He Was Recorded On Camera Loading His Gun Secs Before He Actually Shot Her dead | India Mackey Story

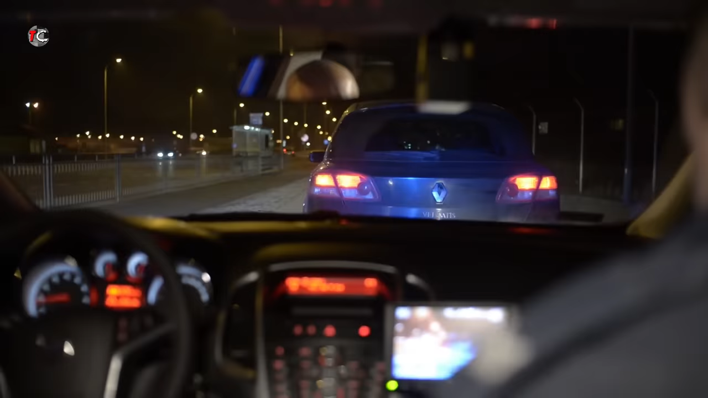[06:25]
Police then stopped the vehicle for driving erratically in the area of Nine Mile Road and Greshit Avenue in East Point and found India inside suffering from a gunshot wound.